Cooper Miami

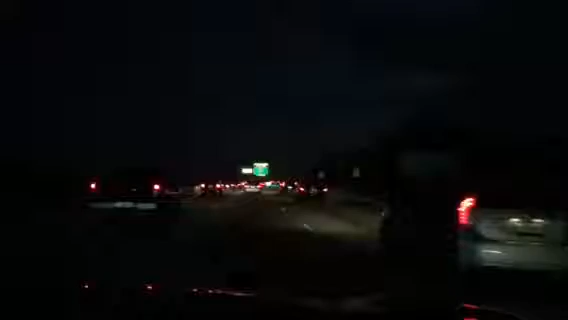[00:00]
All right, here we are, about to merge on I-95 South, clearing the traffic. We got nothing other than Mr.